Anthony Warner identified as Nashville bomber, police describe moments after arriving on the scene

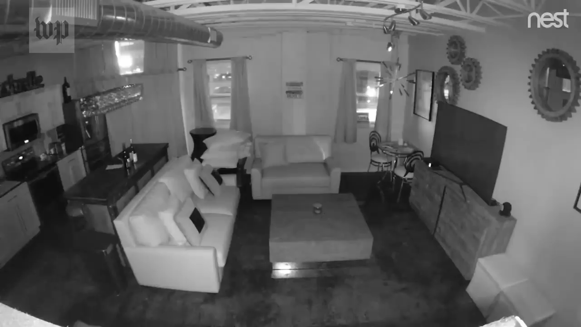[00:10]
This security camera captured the impact of the explosion from a nearby condo. Another captured the loud blast.